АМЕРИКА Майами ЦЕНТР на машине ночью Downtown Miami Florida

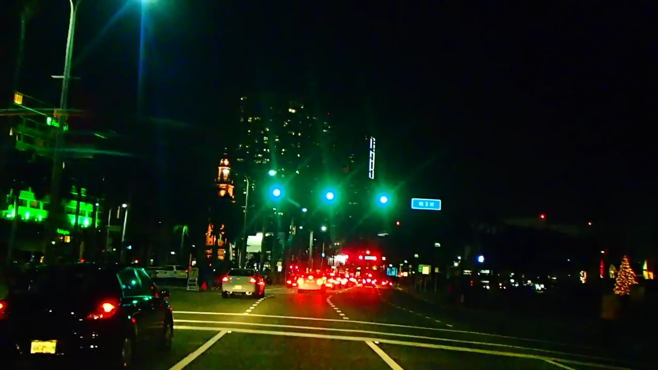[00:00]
find a way to work with. Вот это самый-самый центр, самый центр Майами. Центрее не бывает. Поеду просто покатаюсь. Куда-то дорожка меня приведет. Окей, очень хорошо.
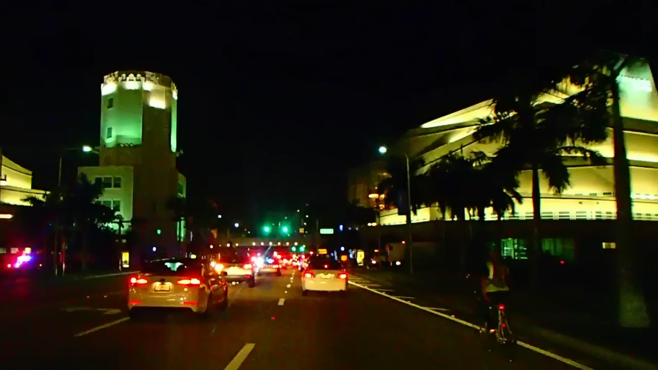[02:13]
Вот велосипедист едет прямо у меня под этим, под ногами, под колесами, вернее. Надо как-то мне от него... Вот он прямо, вот он мне под колеса лезет, и все. Сейчас я поменяю линию, чтобы быть от него подальше, ну тебя
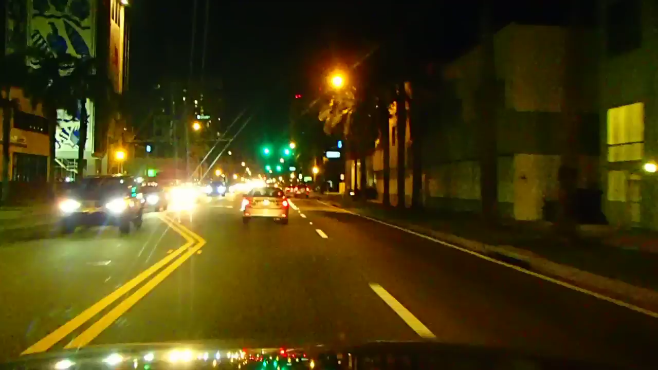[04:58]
Thank you. US One. Это US One. А A One идет по океану. Ладно, поеду сейчас куда-то уже, тогда уеду из Майами.
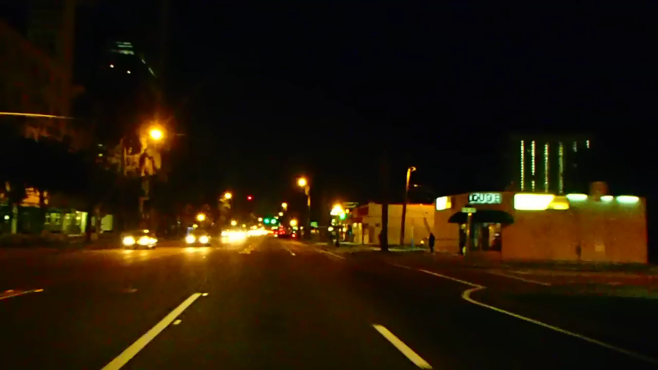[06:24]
У меня, правда, в телефоне есть интернет, но я пока там опять соображу, как его подключить. Ладно. Сейчас куда-то меня дорожка все-таки приведет. Вендис. По-моему, Вендис у них, по-моему, тоже есть